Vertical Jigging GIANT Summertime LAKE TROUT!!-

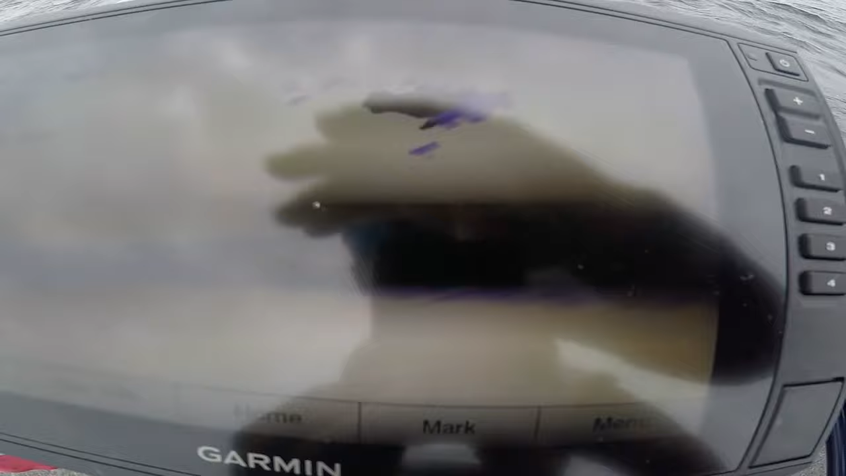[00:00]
look at all the bait up there. Look at that, it's all bait right there. And there's Lakers all around it.
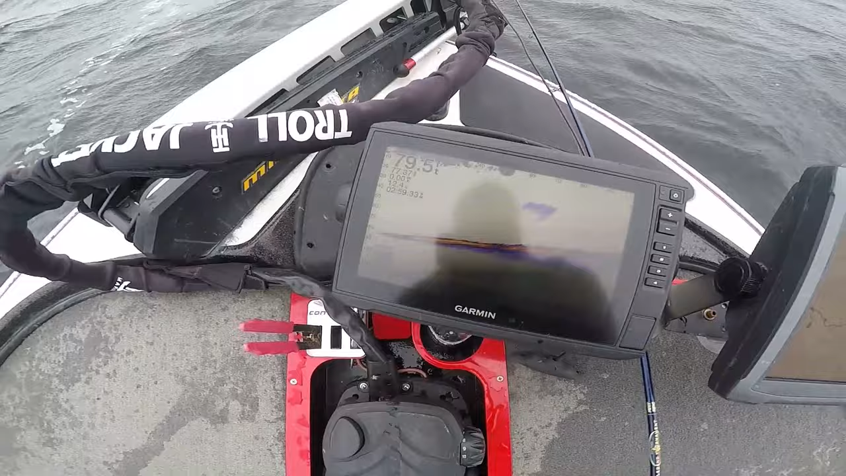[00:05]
So I just cast it straight. Oh!